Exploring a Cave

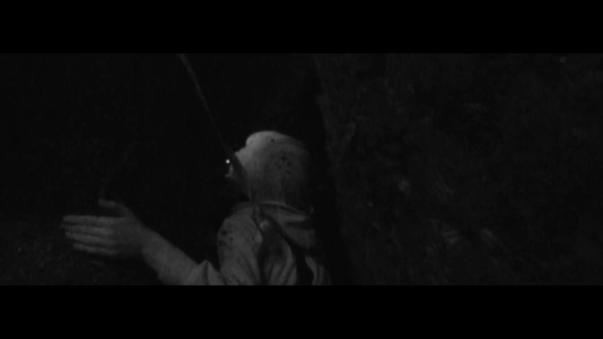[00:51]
Alright. Not seen anything except for cobwebs. Alright, I just found this little spider here.